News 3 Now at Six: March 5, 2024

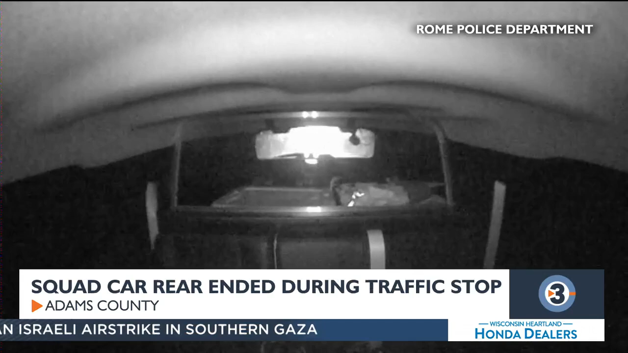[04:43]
officer jasmine aldrich was parked along highway 13 near akron avenue behind another vehicle well that's when a pickup truck driven by a 78 year old man hit the